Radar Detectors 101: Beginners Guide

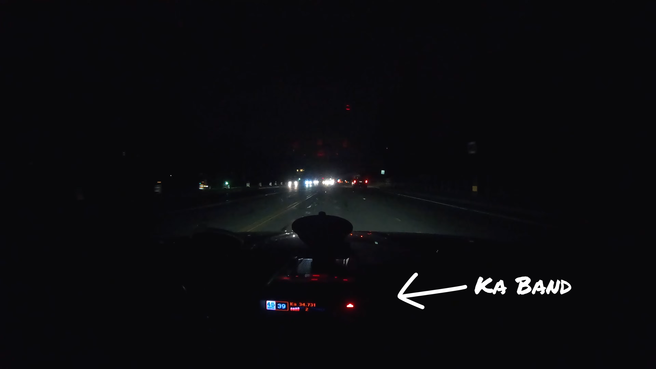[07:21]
This is the newest technology. You've got the most compact antennas for officers, and this you'll definitely see used nationwide. Additionally, K-A-Band false alerts are really, really rare.
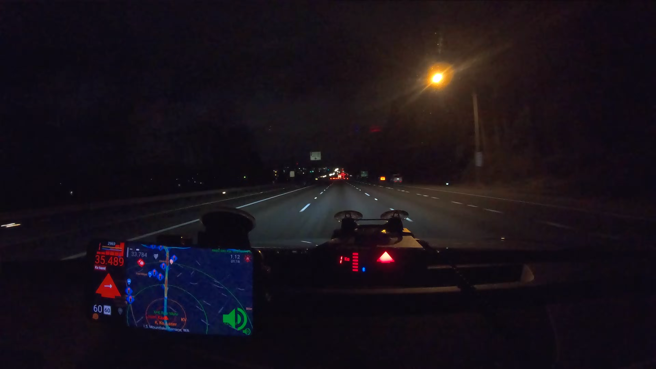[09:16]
And having the second antenna is going to allow the detector to actually point towards the alert to let you know if that officer is up ahead or if he's back behind. This can be really useful information. So if your detector goes off, you're not just looking around wondering where the heck the officer is.